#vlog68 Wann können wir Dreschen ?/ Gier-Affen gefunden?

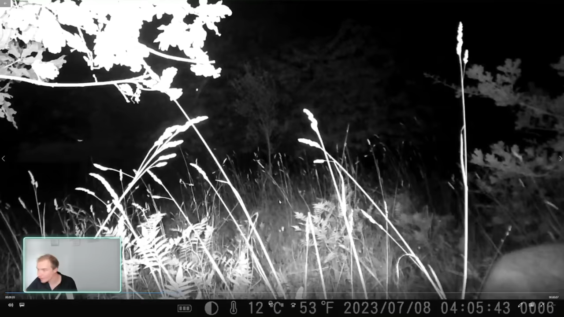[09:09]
Oh. Oh. Geil. Hallo. Das ist ja süß. Das ist ja süß.
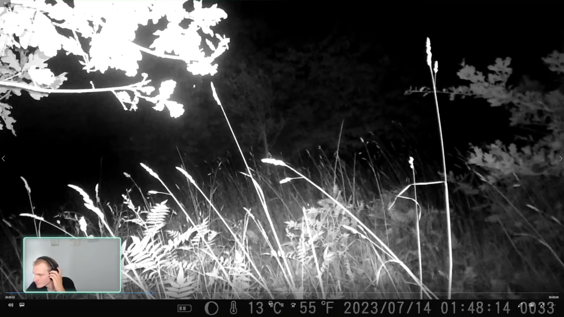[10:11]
Das war. Das war heute morgen. Ganz früh. Haben wir denn da? Nochmal? Nichts. Hm.
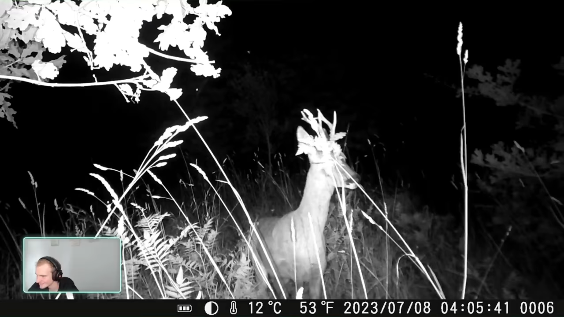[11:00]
Guck mal. Das hat da oben sogar ein bisschen was im Dings da. Ne? Hier. Ah. Schön. Naja.